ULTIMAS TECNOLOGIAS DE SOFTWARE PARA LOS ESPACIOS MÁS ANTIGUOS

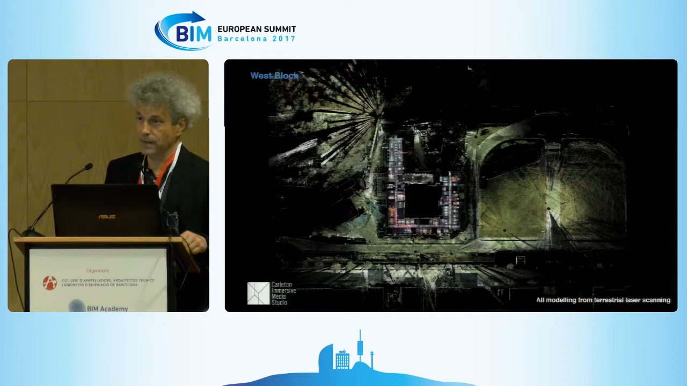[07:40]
For this building, there are about 1,200 individual scans using a ferrofocus and the Leica P40 and C10.
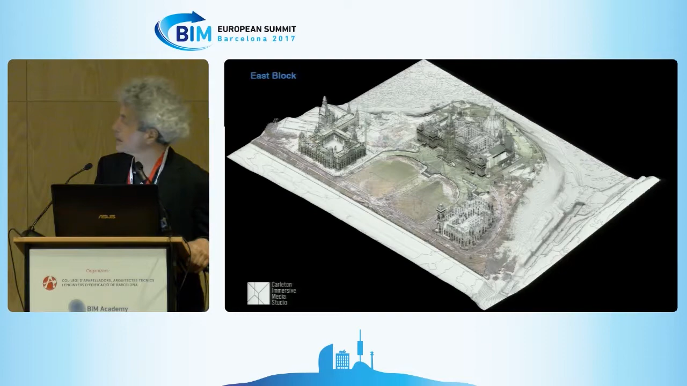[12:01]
It's one of the original buildings, again, dates from the late 19th century, 1875, 1876, I think was the last addition. This building was captured by our colleagues at the at Public Works, Heritage Conservation Services.
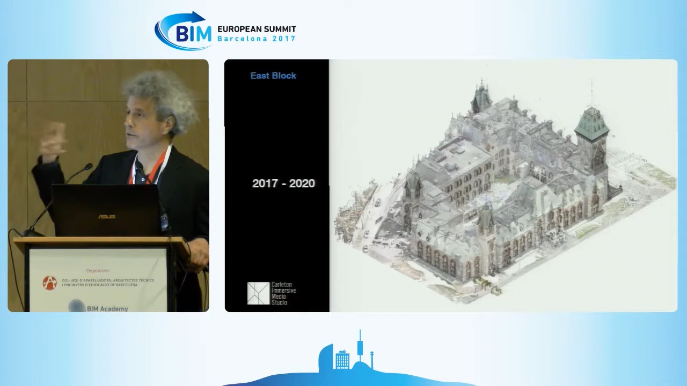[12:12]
They captured the entire exterior facade and the interior of the courtyard using photogrammetry. As a result, the point cloud is very, very high quality, so it's very nice to model from.
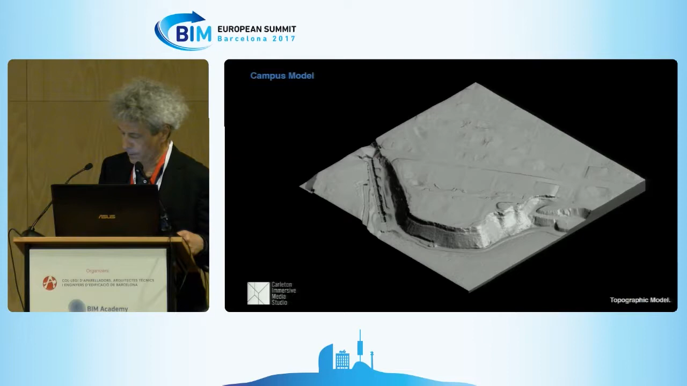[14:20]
the information and have built a topographic model. Now, as part of the campus model,